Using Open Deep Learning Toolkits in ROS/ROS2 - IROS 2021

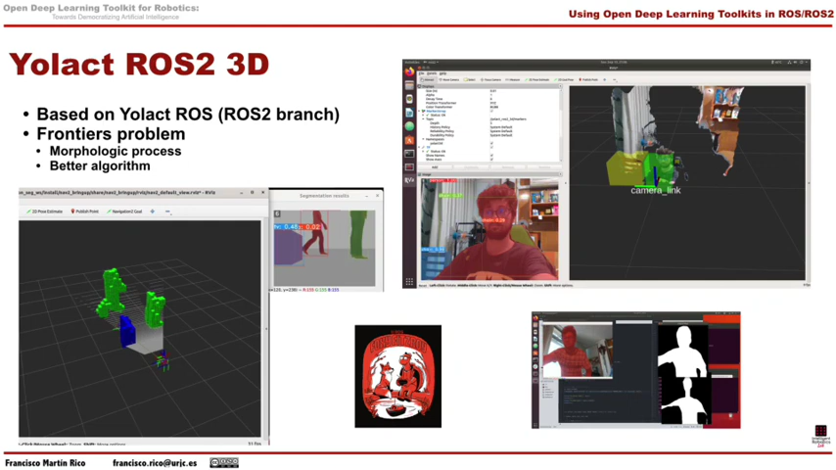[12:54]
we use a 3D camera game, obtaining the 3D position of each pixel. The extraction of the coordinates of the detection is not direct. Bad alignment in the frontier points can produce points in the background. To solve this, we have used a couple of alternatives that make this process more robust.